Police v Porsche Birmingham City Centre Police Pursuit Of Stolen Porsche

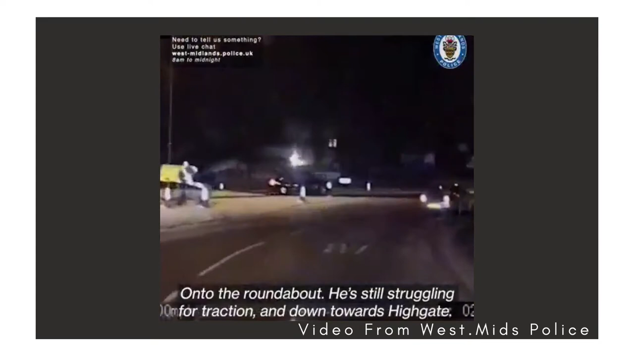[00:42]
He's going round the roundabout, so it's going to be down towards Highgate.